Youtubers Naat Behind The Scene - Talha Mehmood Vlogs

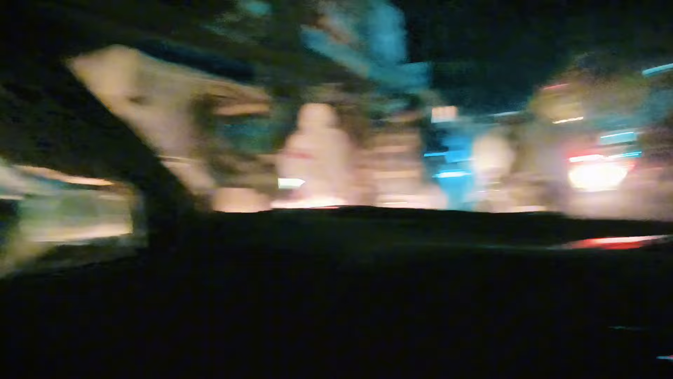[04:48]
भाई साहब, रात के 1 बज रहे हैं, और आप ये ट्रैफिक देखें कितना जाम हुआ है। मैं बहुत ज़्यादा मशक्क़त के बाद, इतना ट्रैफिक जाम था, मैंने आपको दिखाया, स्टूडियो पहुँच चुका हूँ।